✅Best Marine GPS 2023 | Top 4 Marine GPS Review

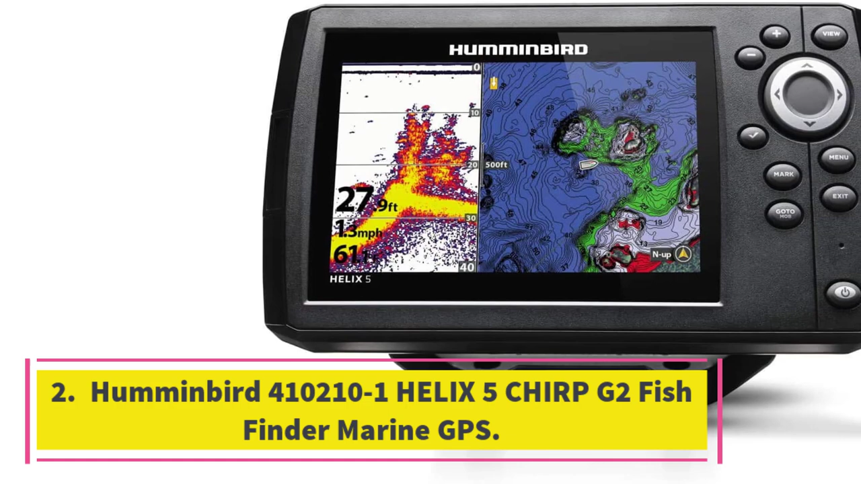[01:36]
On screen: depth 27.9 ft
Helix 5 Chirp G2 Fishfinder Marine GPS Equipped with Chirp Digital Sonar Technology,
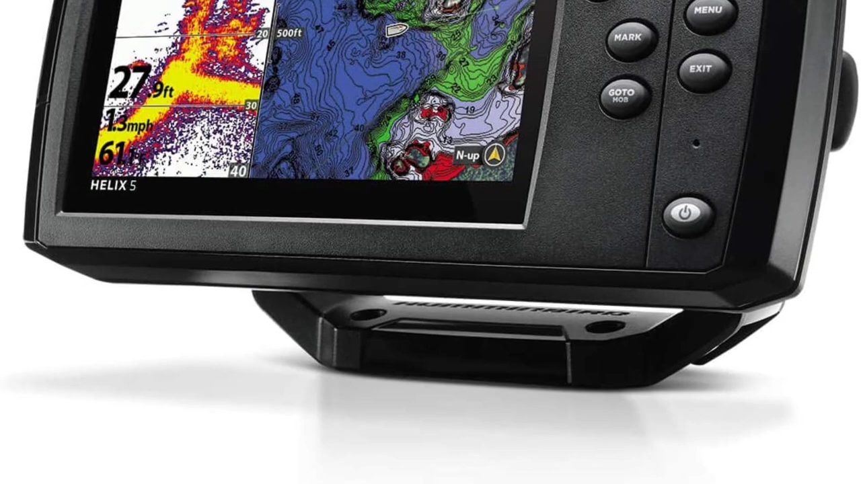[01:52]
On screen: depth 27.9 ft
built-in GPS maps will aid with navigation while the Chirp Digital Sonar will show you where the fish are. You will even be able to map the fishing spots you would like to revisit later.
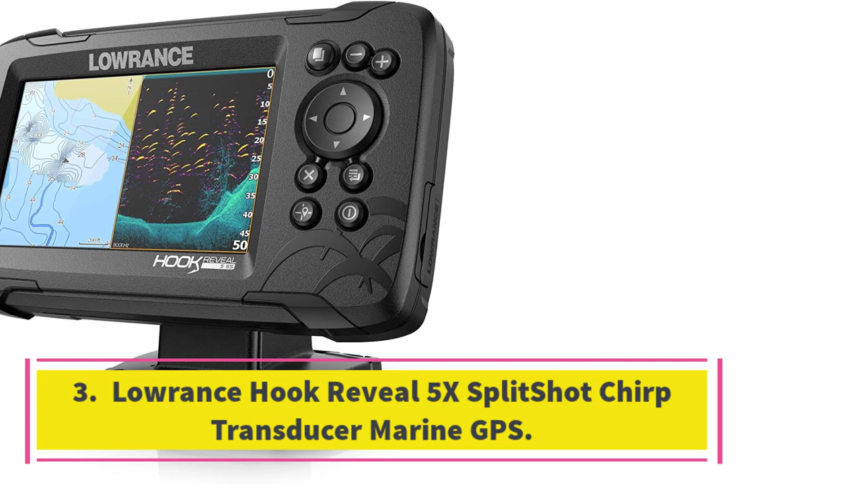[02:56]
Lawrence Hook Reveal 5X Split Shot Chirp Transducer Marine GPS. Three features make Lawrence Hook Reveal 5X Split Shot GPS one of the best GPS fish finders and chart plotters to install on a fishing boat,
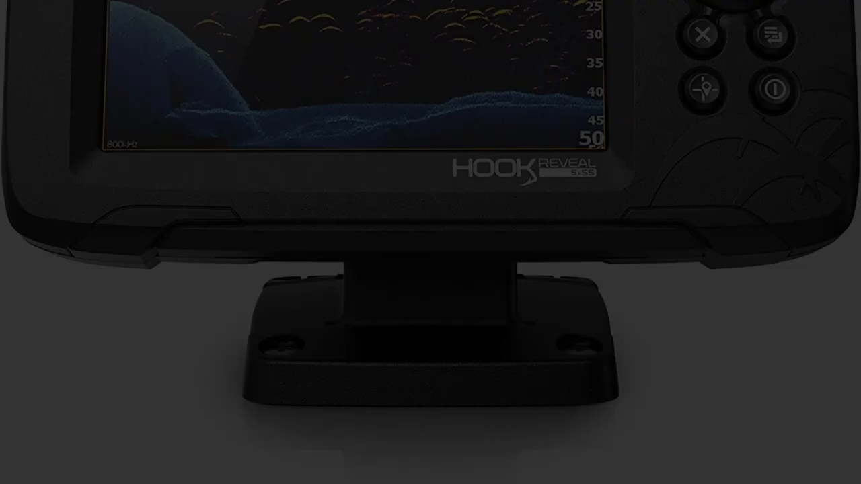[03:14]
It offers the best views of what is below your boat
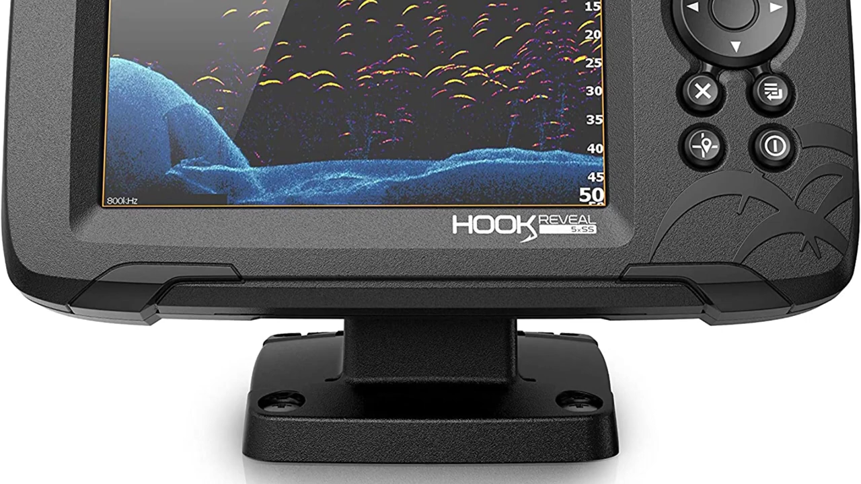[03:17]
and you can see everything with stunning clarity on the 5-inch color display.
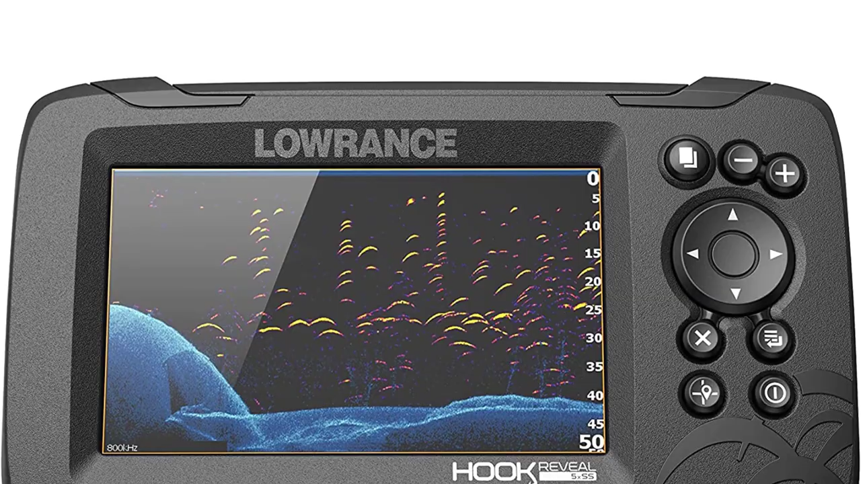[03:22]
The broadband chirp sonar returns a lot of details making fish very easy to find.
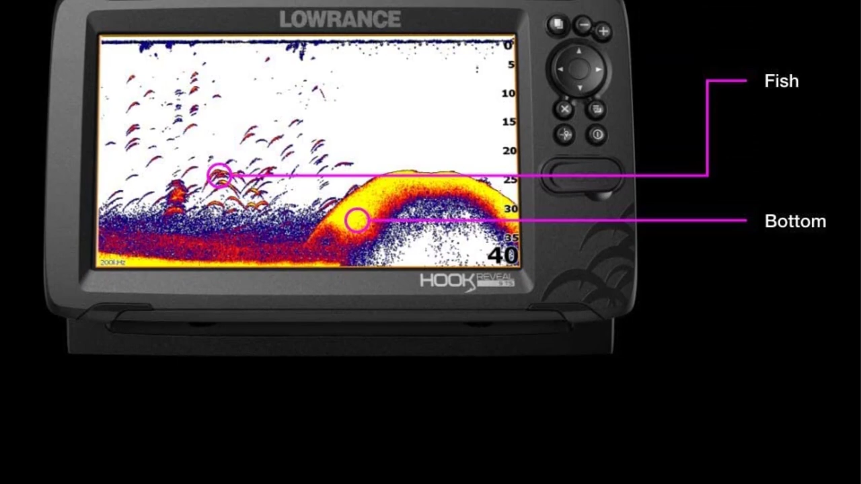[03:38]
The integrated GPS allows you to create waypoints so you can find your way back easily.
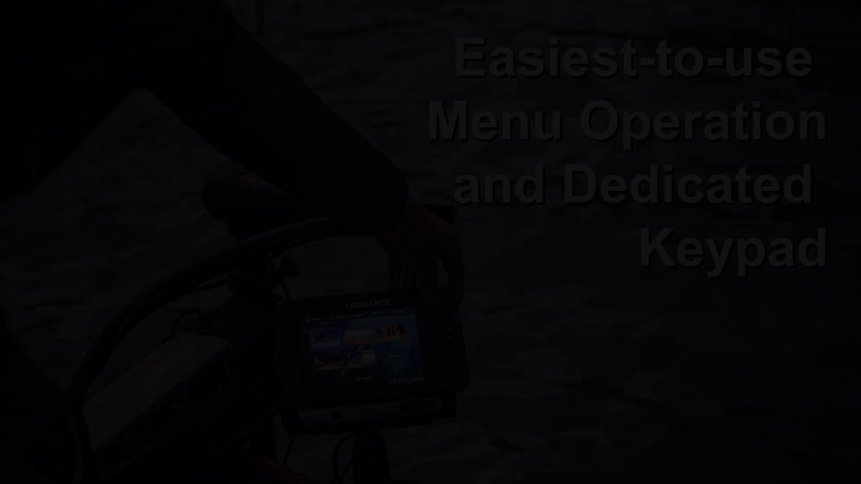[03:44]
You can also mark your favorite fishing spots.
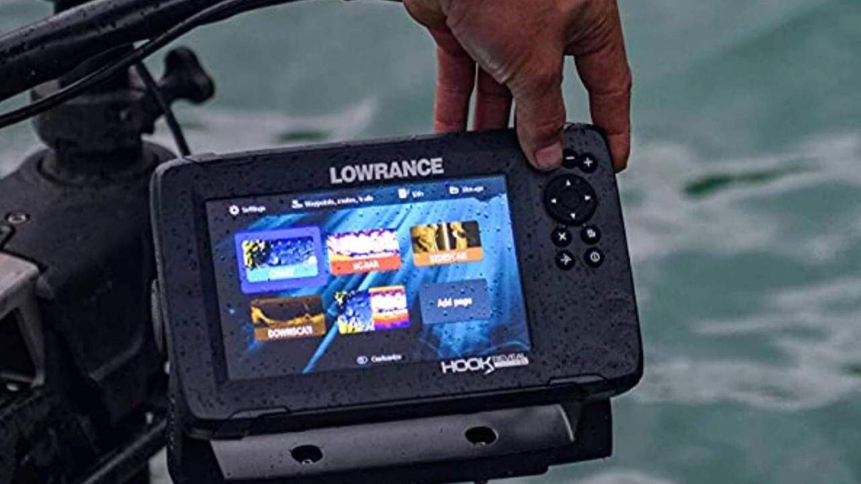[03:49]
This Lawrence GPS fish finder is also equipped with a large 5-inch screen that shows crisp and clear views even in direct sunlight.
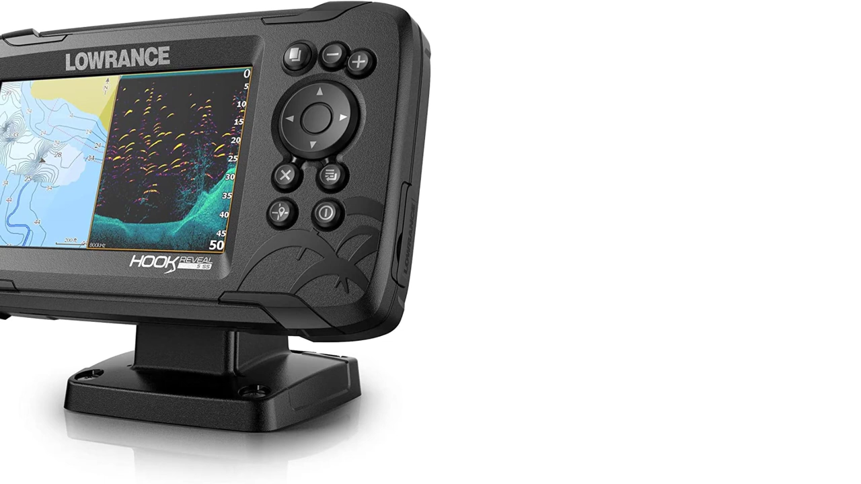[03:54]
A simple menu layout and a dedicated keypad make it easy to operate one-handed while fishing. A quick-release tilt and swivel bracket enable you to adjust the device's position for the best view.